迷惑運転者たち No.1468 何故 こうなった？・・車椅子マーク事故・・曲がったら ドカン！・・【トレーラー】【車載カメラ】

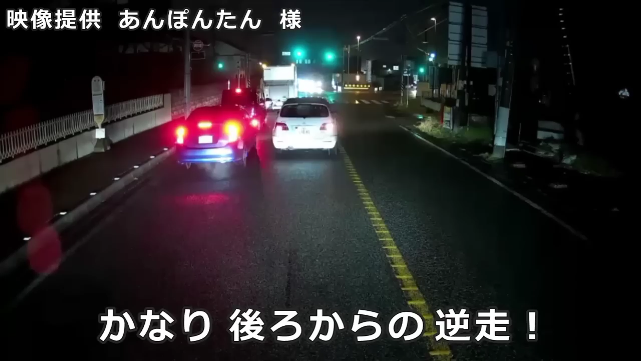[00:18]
こういうやつ、引かれてんだろうな。さっさともう、あの辺行くわけよな、ああいうクソバイカスはな。
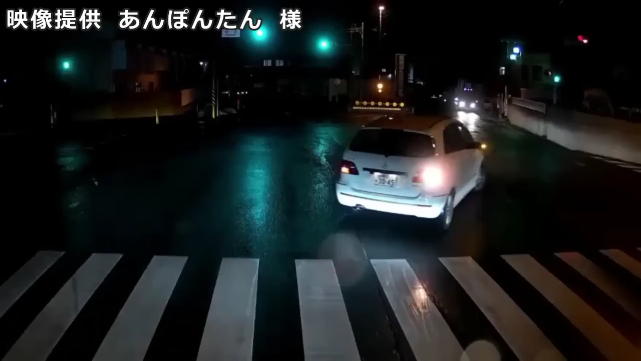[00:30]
もしこれ、この右折側ね、先に曲がったらどうするんだろうね。